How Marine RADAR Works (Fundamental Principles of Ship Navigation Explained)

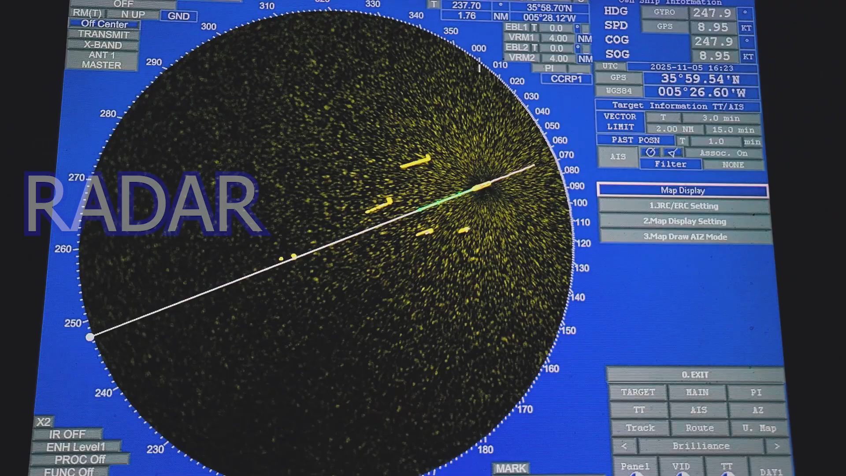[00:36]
The word radar stands for radio detection and ranging. It sounds technical, but the concept is simple.
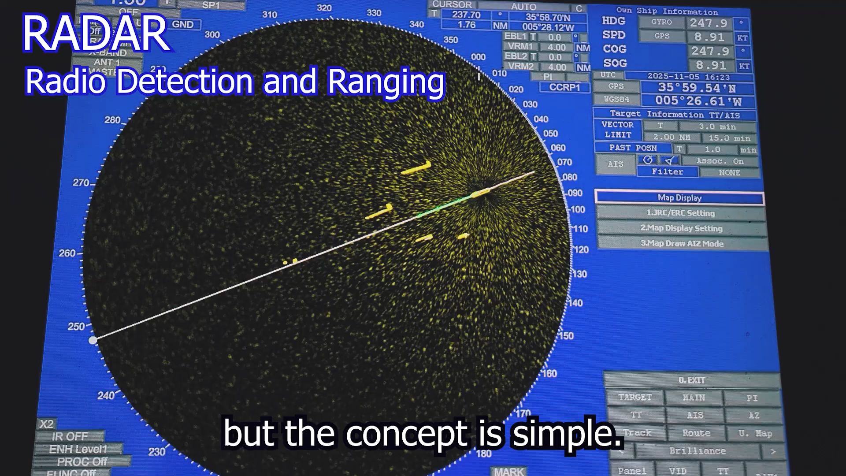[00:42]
Just like how sound bounces off a wall and creates an echo, radar uses radio waves that bounce back when they hit an object.
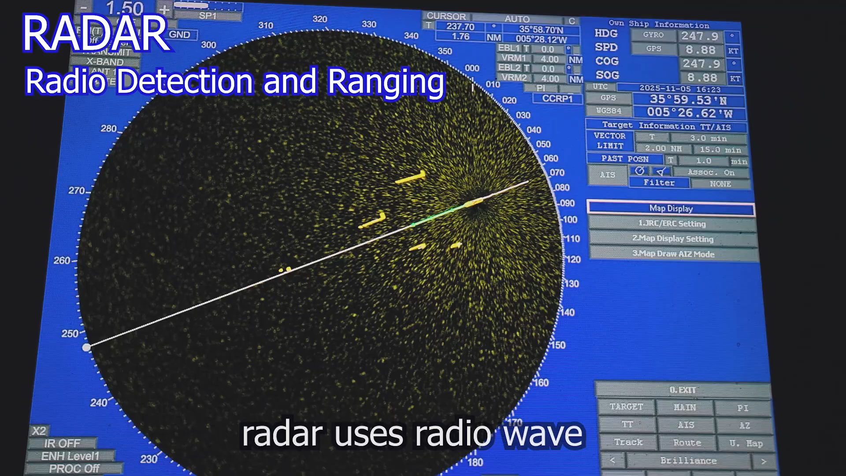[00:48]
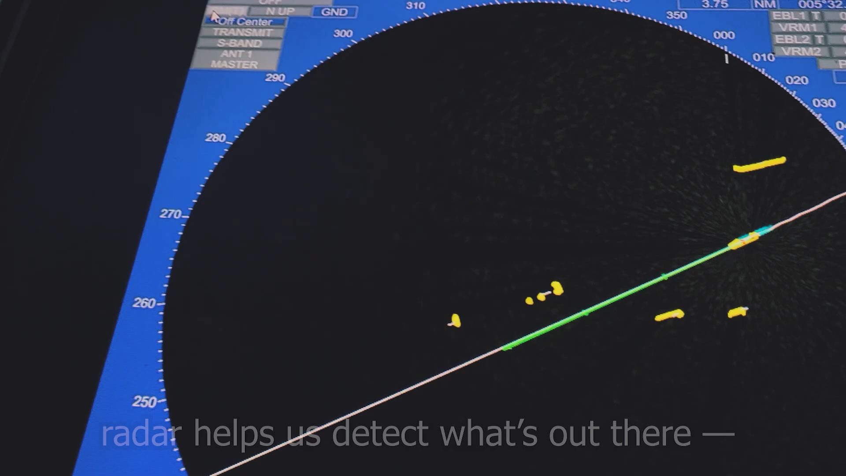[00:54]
By listening to those echoes, radar helps us detect what's out there even when we can't see it with our eyes.
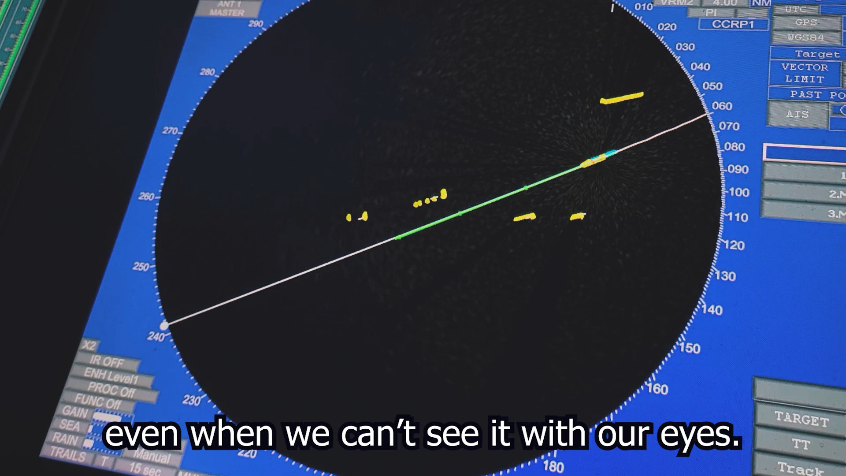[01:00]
How radar works. Here's how it works.